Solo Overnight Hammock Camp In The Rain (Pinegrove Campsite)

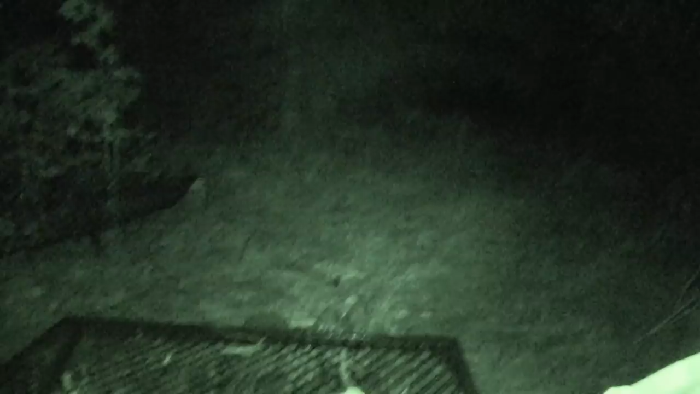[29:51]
You see my breath. I don't know if you could see that or not, but yeah, it's definitely wet outside. You can't see honestly anything. You could probably hear the rain hitting the canopy up here. Let me turn this back on.
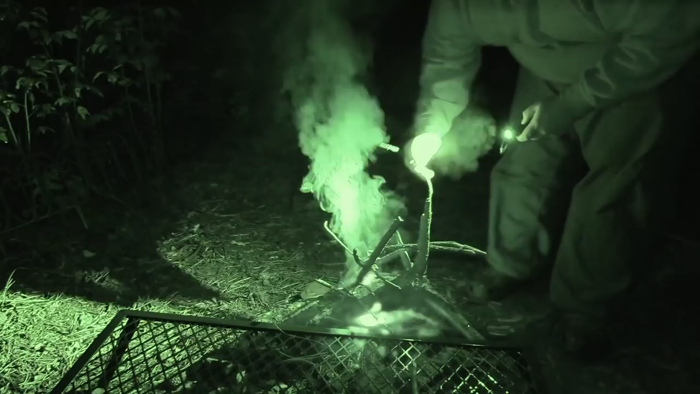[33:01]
So, this isn't as wet. Let's put that on there. It's probably gonna go out pretty easily, but a lot of wet punky wood around here. And the wood I gather is already on there. You see that like kind of stump I got there? That is like the wood I found. It's the only one that wasn't wet. So, I mean, even the one side of that piece of wood's wet.
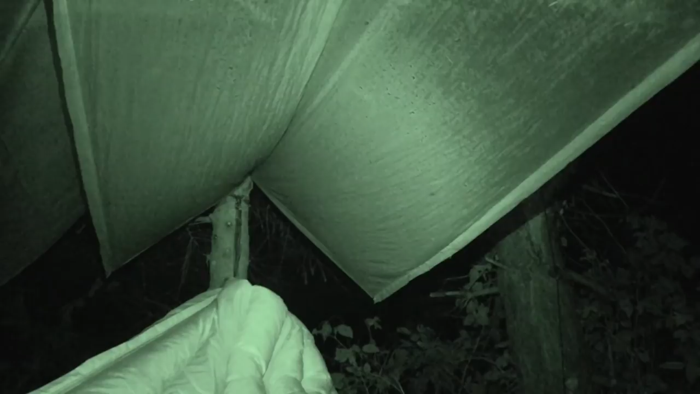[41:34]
So I had to pretty much torture myself
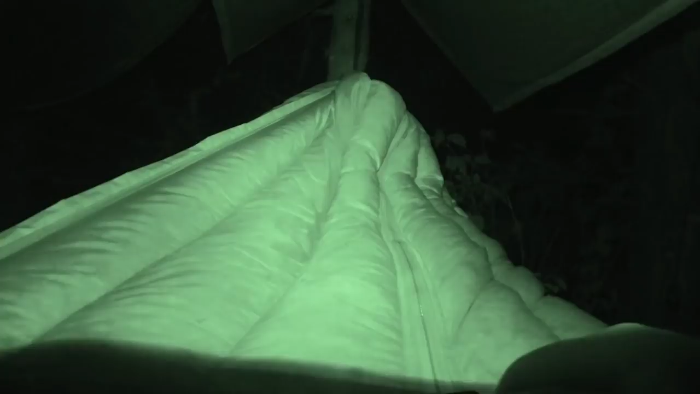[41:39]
inside of the tent or inside of the hammock, and I had to close it up all the way, and just it was so hot, like breathing. But okay, I just wanted to do an update, and everything's held up, and it did keep raining actually until like a little bit before I went to bed again.
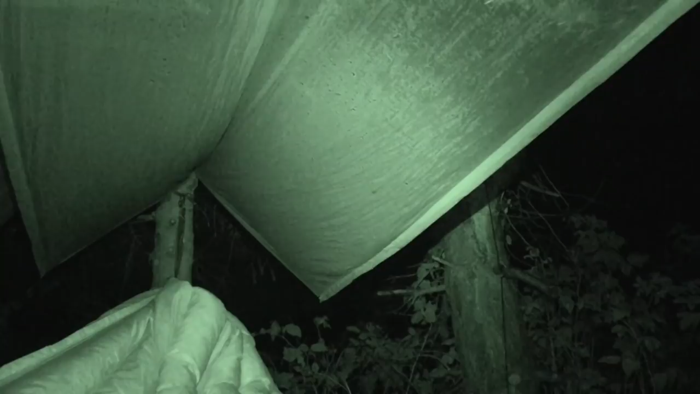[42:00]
It kept raining, so, but it did stop. But yeah, it's nice I can see. You guys can't see, can you? Hold up, let's try something real quick before I shut this off. We find the infrared. Okay, no, you can't see. Pretty much that patch there where I saw the shooting star, the Big Dipper's right there.
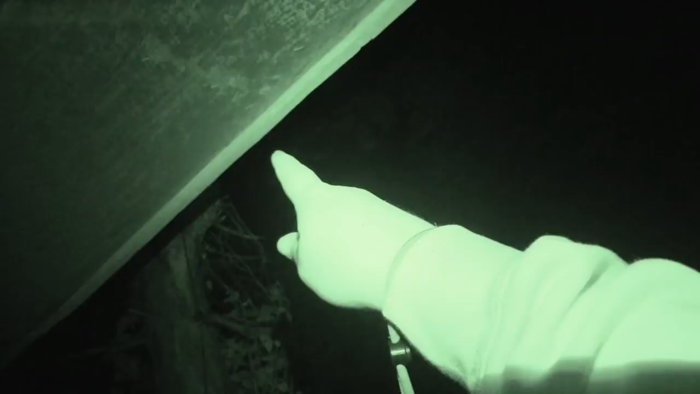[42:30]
It goes like this, where the scoop is. It's right there.